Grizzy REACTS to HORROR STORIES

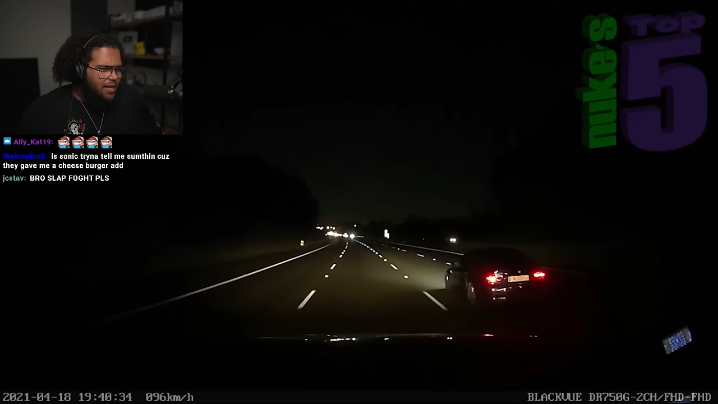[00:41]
That just looked Mitch like a- explains that he was shocked when out of nowhere. What is that? Child appeared right on the busy highway. I was just about to say, I'm like, bro, that's so small. He says that small. The child looked no older than six and seemed to be wearing a blue coat.
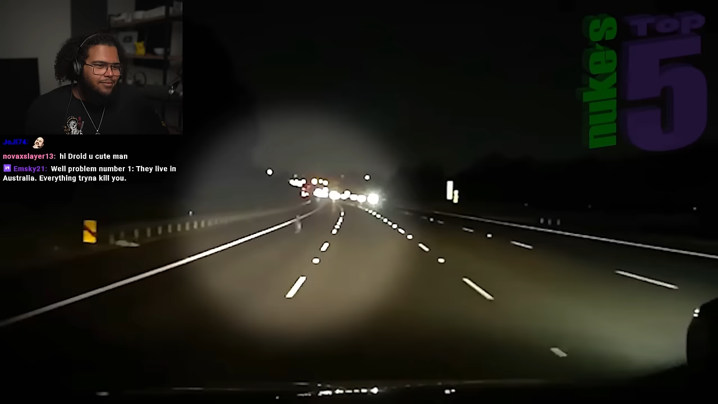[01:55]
And why the strange reaction by the authorities? I feel like that was just like a Costco's bag flying to the wind.